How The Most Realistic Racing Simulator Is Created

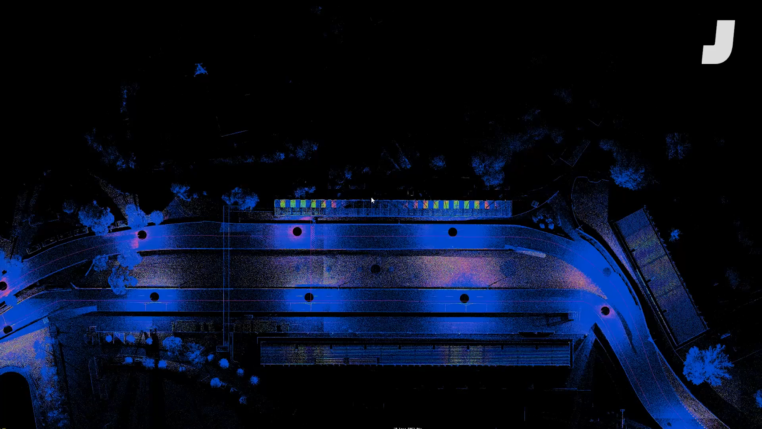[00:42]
It all starts with the real thing, beaming a racetrack into a computer with some of the powerful technology iRacing has. I can pretty safely say I think we pioneered the use of laser scanners to build tracks.
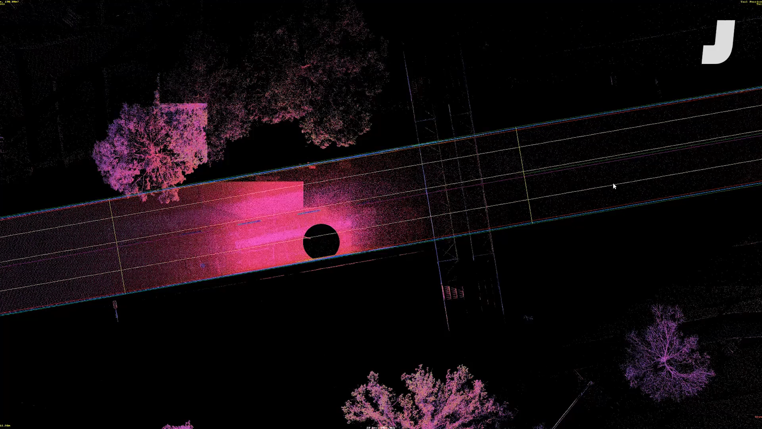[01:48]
So we use that point cloud as a guide, as a reference to put down those 3D geometry planes.
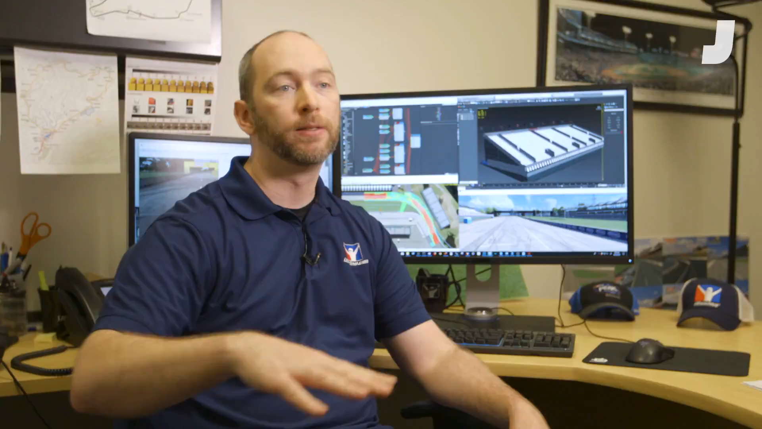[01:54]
The colors show different properties of different surfaces, all the way down to little details like painted lines.
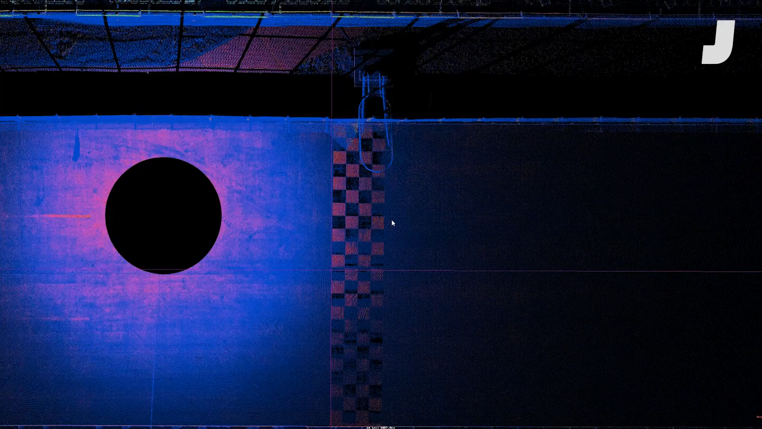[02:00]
The color differences are then used to lay down geometry.
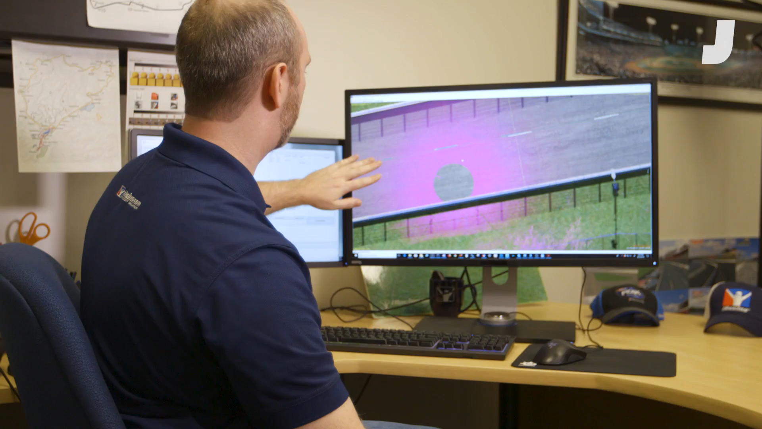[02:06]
So the track geometry is constantly looking at the point cloud underneath what I'm building and kind of affixing the surfaces that I'm making to the point cloud.